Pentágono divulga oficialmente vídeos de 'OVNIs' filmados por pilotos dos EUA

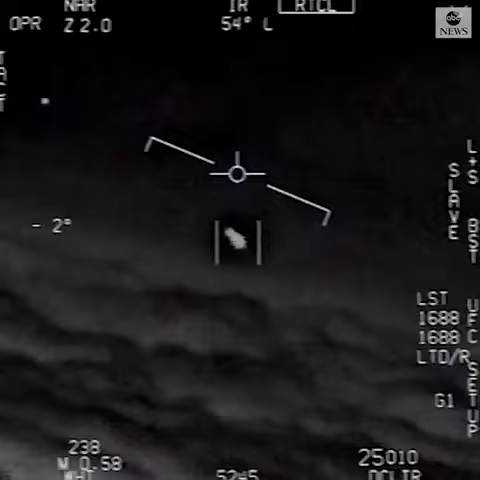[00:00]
There's a whole fleet of them, look on the ASA. My gosh! They're all going against the wind. The wind's a hundred and point out far west. Look at that thing, dude. That's not our LNS though, is it? I do have an LNS, dude. What is that thing?
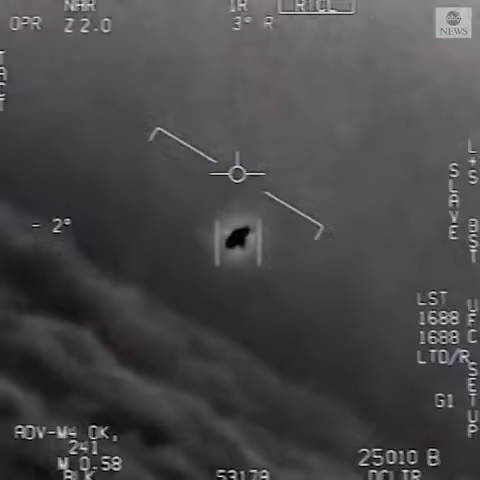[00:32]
It's rotating.
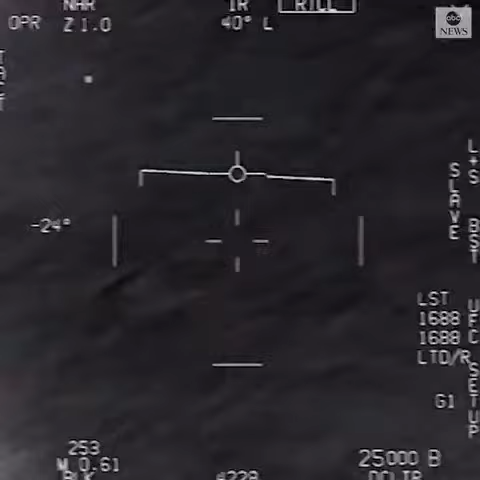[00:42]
Nickel 6-1-10. Roger, go ahead. Woohoo! Roger, there's people shooting. Can you box moving target? No, I took an auto track. Oh, okay. Oh my gosh, dude.
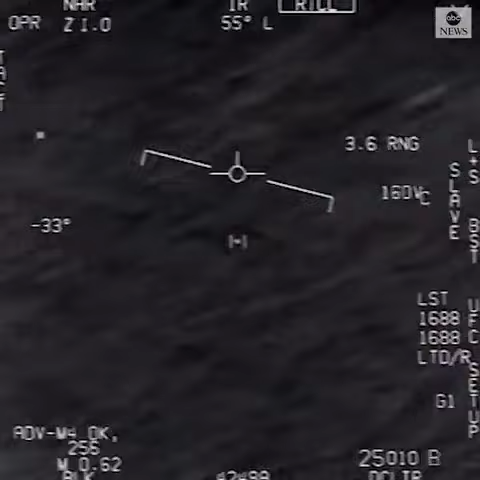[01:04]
Wow, look at that! Look at that! Oh, okay. Look at that! Oh no! You look at that!